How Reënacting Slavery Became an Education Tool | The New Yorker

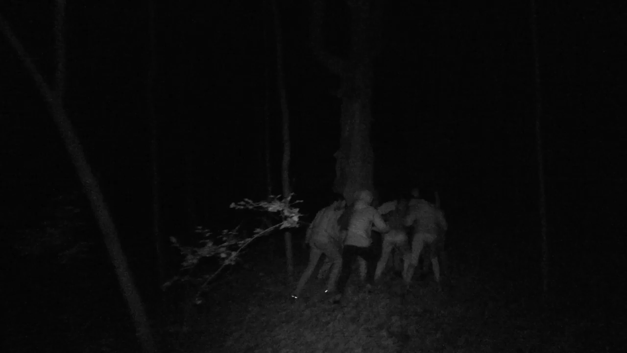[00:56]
woods and spend one or two hours playing the role of fugitives from slavery.
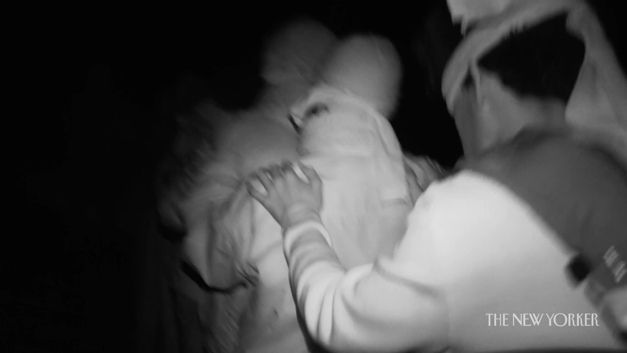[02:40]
Participants spend the next one or two hours being chased by catchers. They never appear face to face, but you can hear them in the distance.
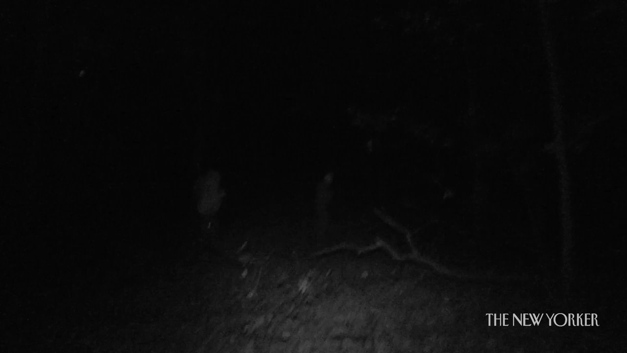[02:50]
Come on, I'm flying! Running from station to station, meeting conductors, abolitionist characters.